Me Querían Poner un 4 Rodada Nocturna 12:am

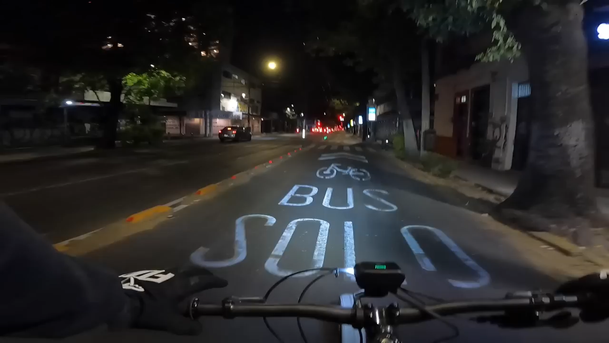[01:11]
La de 8000 lumines y el stop
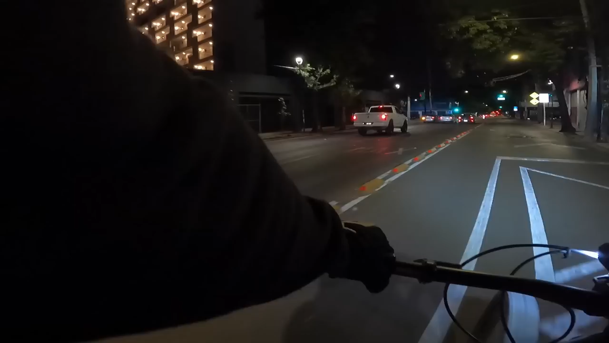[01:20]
Obviamente No traigo toda la potencia de la lámpara delantera Porque en estas calles no es muy necesario No traigo
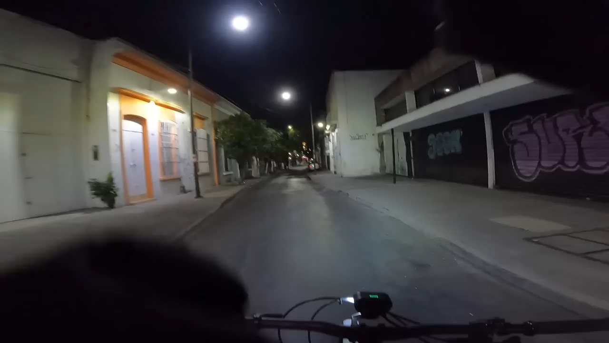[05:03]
Pues básicamente Que puedo salir huyendo De cualquier situación fea Más rápido Por ejemplo Allá adelante Hay alguien con algo en la mano Parece un machete Pero no Parece que es una señora Con su perrito O sea A lo lejos Uno puede ver Objetos extraños En las manos De alguien Y si te asustas ¿No? Es mejor Prevenir Pero bueno
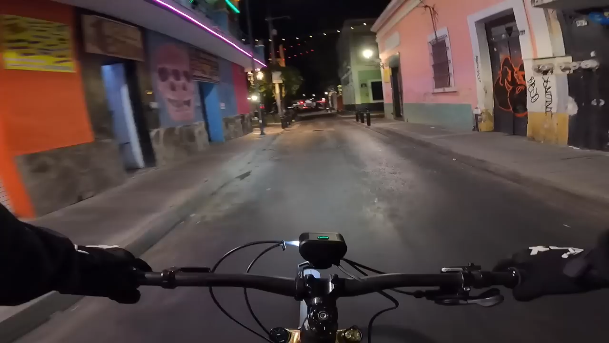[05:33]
Estamos aquí Algunos ya conocen Este barrio Muy famoso Aquí en Guadalajara Las nueve esquinas Es muy similar A Tlaquepaque Y Yo pasé muchos años De mi infancia En Tlaquepaque Y la neta Tlaquepaque Está muy chido amigos Y me gustaría Salir a grabar algo Al parián De Tlaquepaque
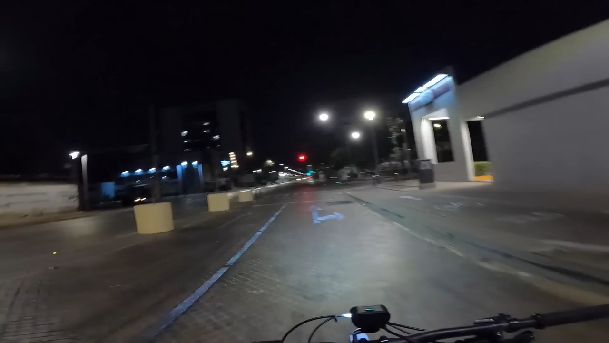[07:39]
Pero se ve amigable Dentro de lo que cabe Muchas luces Pero Solo basta con dar vuelta A una calle Para encontrarte con calles como esta Chequen Voy a apagar la luz Y ya no se ve ni madres Voy a prenderla otra vez Y bueno Cosas que solo pasan Bueno pasan en todo México México es así
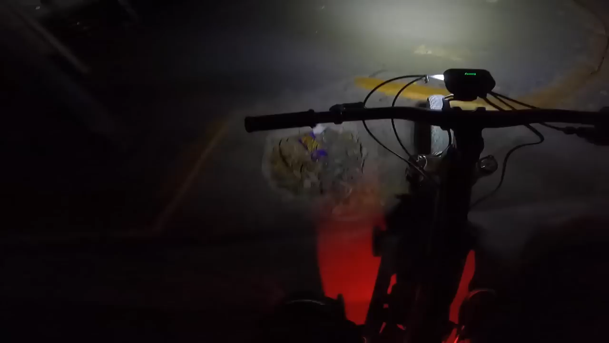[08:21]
O sea no solo es salir a rodar Es salir Y sobrevivir a este tipo de cosas A este tipo de De cráter Bueno yo sé que a ustedes les gustan Las calles Obscuras A eso vienen a ver mis videos Así que vamos a entrar por esta calle amigos No se ve ni madres
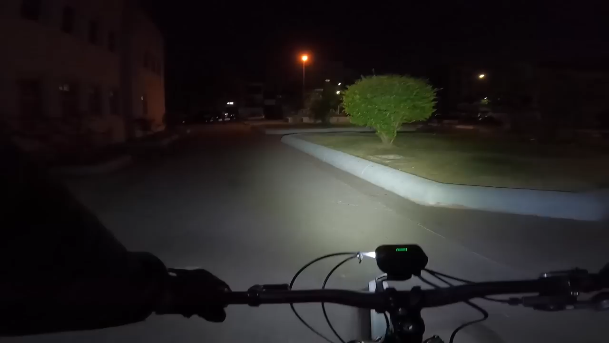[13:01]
Por suerte Hay un módulo De policía Por acá Pueden ver Las patrullas Estacionadas Estacionadas Pero pues La verdad es que Eso a veces No significa Mucho de banda O sea No es una garantía De que Ay si
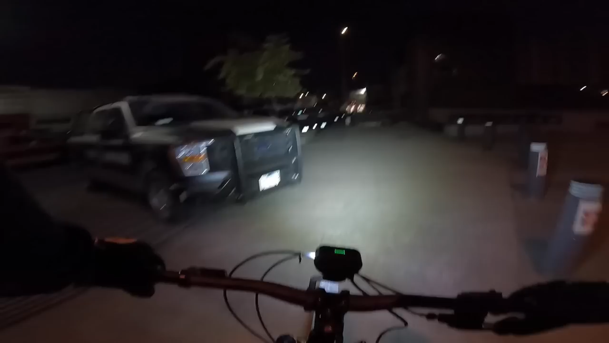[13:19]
No me van a saltar Aquí
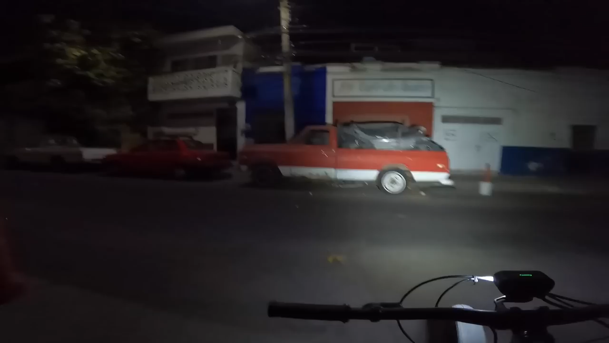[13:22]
Aquí Hay muchas Autopartes Como pueden ver Robadas Igual la policía No hace nada No es como O sea No es como Por así decirlo Su jurisdicción Hacer algo al respecto Solo cuando De verdad Pues se levanta Un reporte Y hay evidencia Pues si
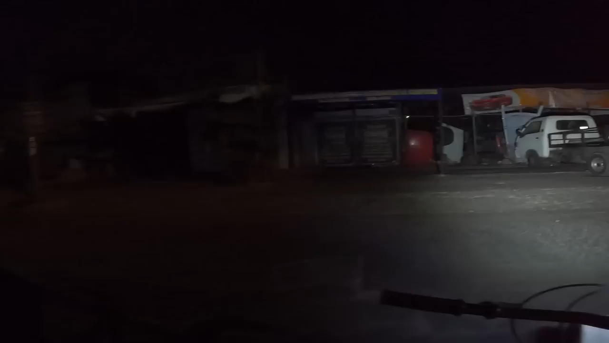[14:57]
Partes de carros De dudosa procedencia Carros desmantelados Como este Una gasolinera Una gasolinera Vacía Bueno Parece que está Fuera de operación
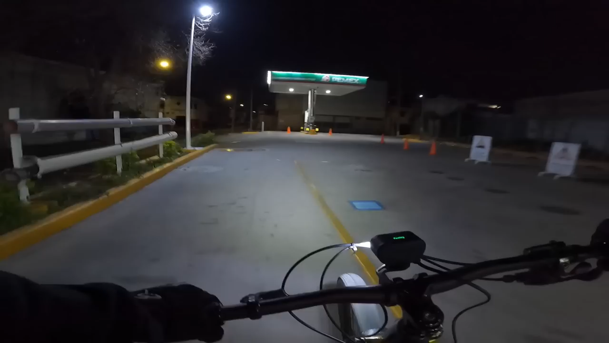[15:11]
Y bueno
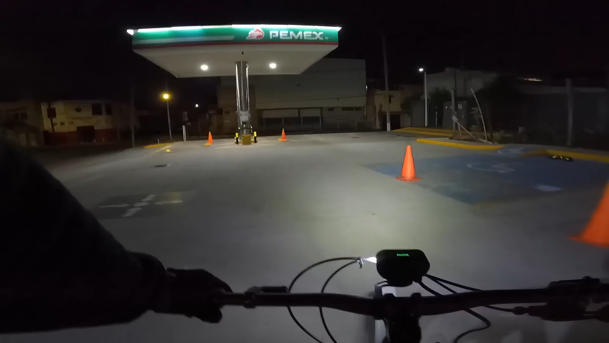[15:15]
No es la gran cosa Pero
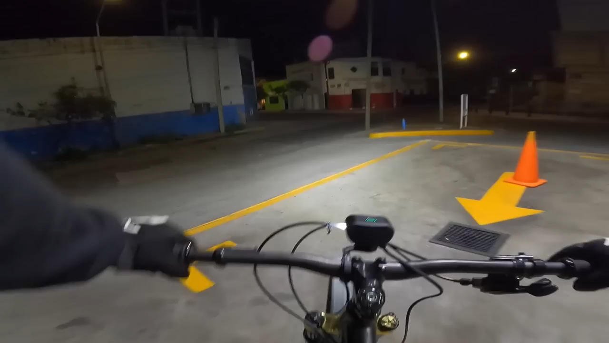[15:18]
Siempre es mejor En este tipo de calles Que ir siempre A la defensiva Banda Y ahorita Pues ya entré En el sentido Normal Pero en cuanto pueda Voy a seguir En sentido contrario Por acá Ya estamos llegando A la zona industrial Chequense Este arbolito Está Está muy chido
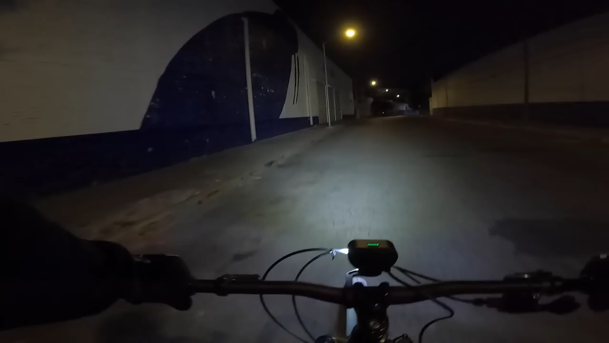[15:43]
De este lado Ya no hay viviendas Muy pocas En realidad La mayoría Son bodegas Lugares para almacenar O hoteles baratos Moteles baratos Uno que otro gato Garabato Por ahí Gato pardo Like si vieron A ese gato Porque La neta Estaba bien Camuflajeado
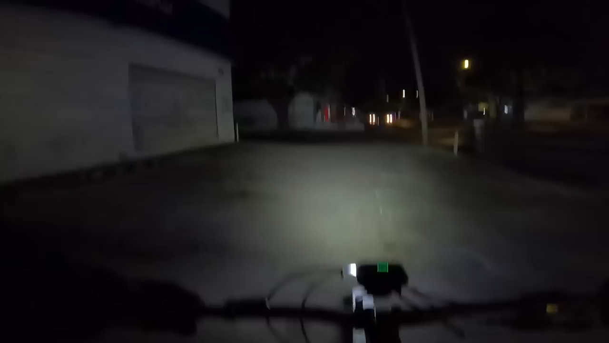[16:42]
15 o 20 minutos Si tienes El barrio Ahí va la policía Y la ventaja De llevar luces También Es que Puedes pasar Un poco desapercibido Con los policías Y pues Les da igual Si ven que traes luz Es menos probable Que te revisen Este spot Estaba chido Para BMX Aquí grabamos Varios videos Muy chidos
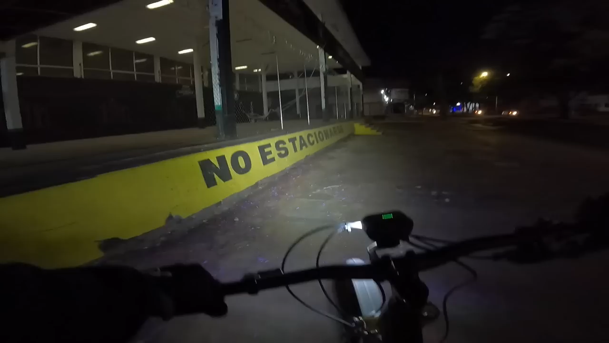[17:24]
Y ya le aplicaron El alambrado Así que Ya sería casi imposible Entrar ahí Que no fuera Solo que fuera De forma ilegal O algo así No banda Vamos a agarrar Otra ruta El día de hoy
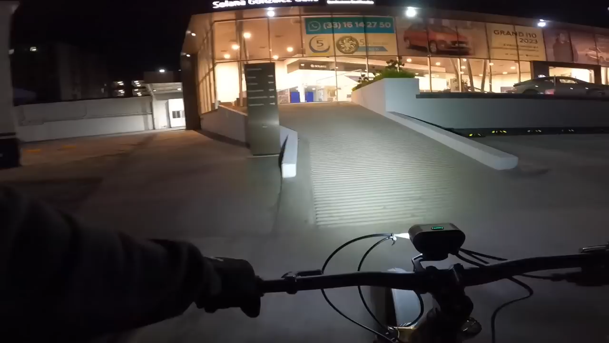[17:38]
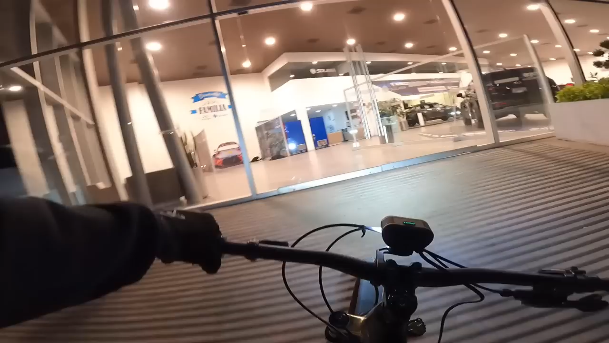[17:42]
Vamos a agarrar Algo de velocidad Aquí en la rampa
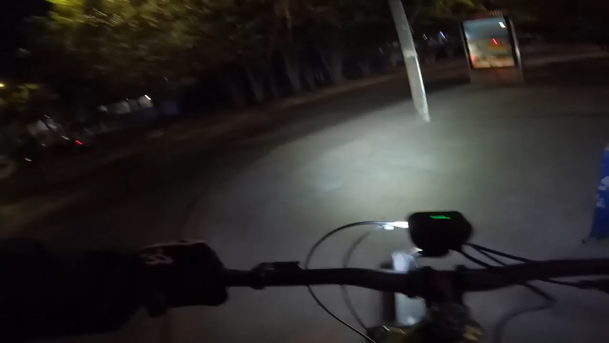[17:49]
Como les digo No había hecho Esta ruta antes Está interesante Están construyendo Aquí Más viviendas Más edificios La verdad Es que Si me gustaría Un depa Aquí